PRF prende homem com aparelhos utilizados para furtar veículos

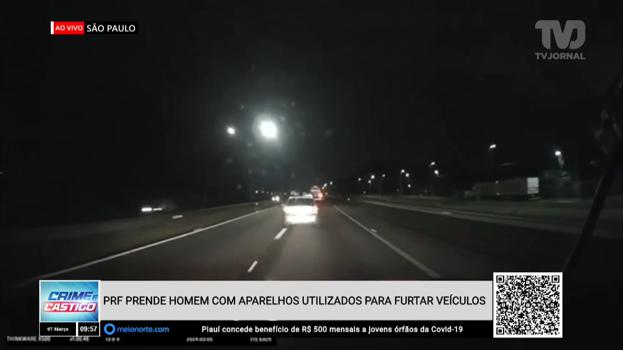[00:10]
aconteceu na BR-116 na altura do quilômetro 165 da rodovia Presidente Dutra. As imagens que o telespectador assiste a partir de agora e eu vou narrar para quem acompanha a gente na rádio, mostra o momento da perseguição a um carro Renault com um suspeito que não obedeceu a ordem de parada quando passou pela praça de pedágio da rodovia.